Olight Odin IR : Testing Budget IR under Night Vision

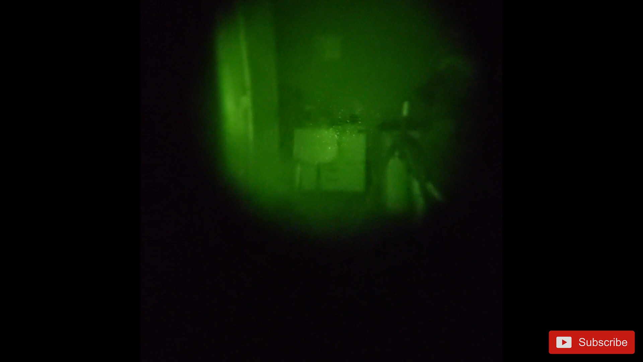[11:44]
If you're using this indoors, you'll likely be really happy. I was more than surprised by how
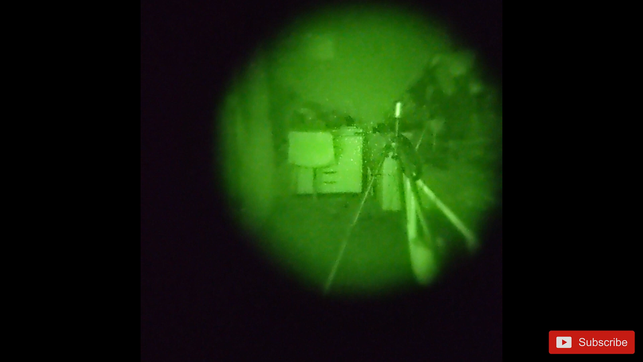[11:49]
well the Odin IR did to illuminate dark objects indoors.
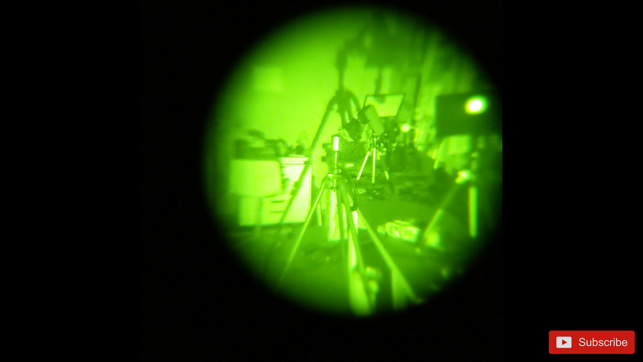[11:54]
The ability to aim the beam also allowed me to focus the light on targets and not just illuminate the entire room like the IR illuminator on the headset would.
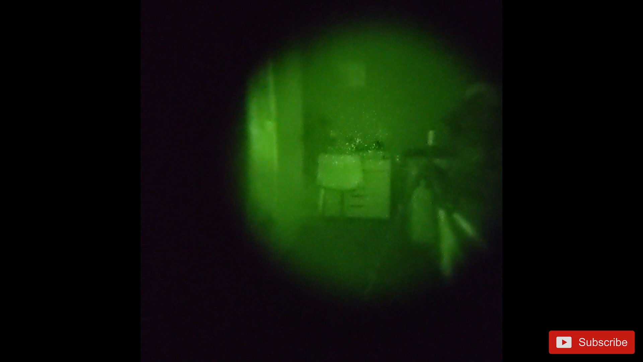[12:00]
And while it lights up the end of our yard and gives us a little more visibility, I don't think it would be really that useful if you want to try and use it for long range.
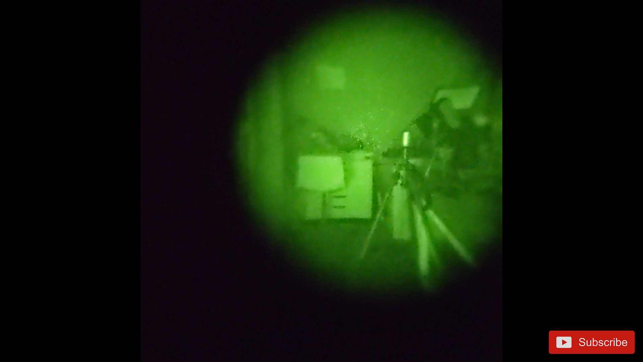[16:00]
But I don't have other IR lights to compare it against in order for me to make a strong recommendation on its performance.
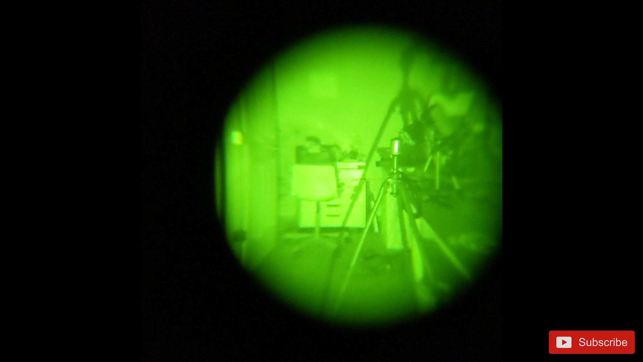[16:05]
Nor do I have an in-depth knowledge of IR performance
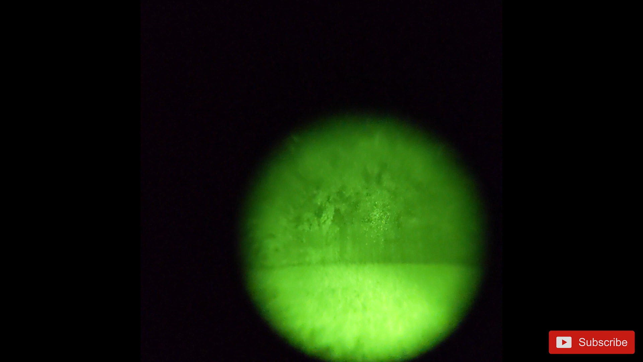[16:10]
to say how it stacks up in comparison to other things I've seen. Maybe one day I'll get better gear to test it, but then I'd probably want a better IR light.
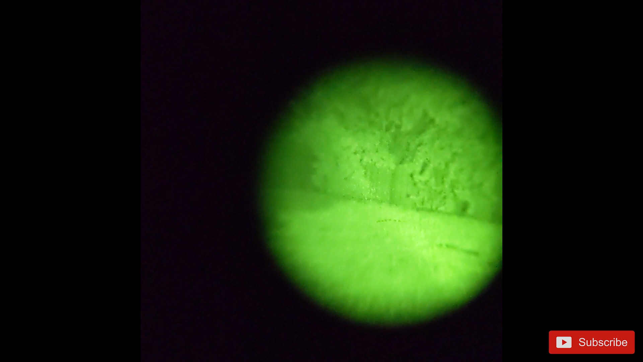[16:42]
I will say, I was impressed that the light was able to perform indoors so well and illuminate the room. And it did highlight the trees at further distances, even when I took it outdoors. But again, I don't know how viable it would be past 30 yards, but it's not like my night vision can see past that anyway.